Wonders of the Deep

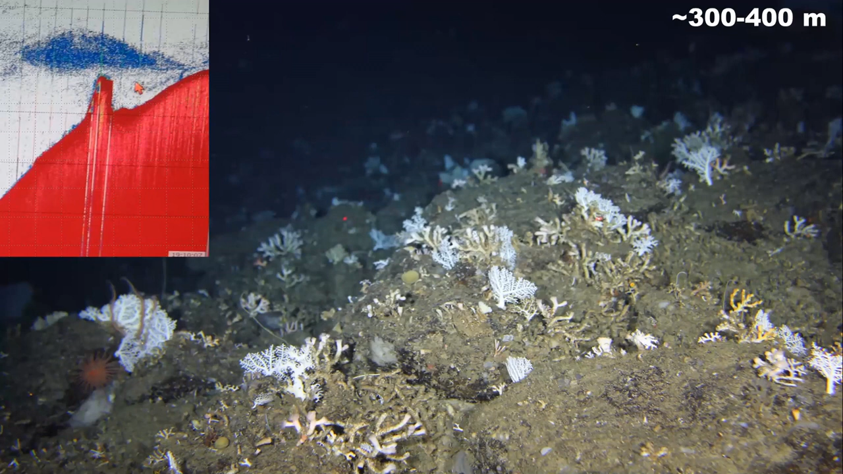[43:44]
and showed up on the echo sound as a 300 meter high, 40 kilometer long, and 500 meter wide undersea hill. We're still not sure of its role, but we think that this area provides important habitats for corals, which in turn support commercially valuable Kinkler,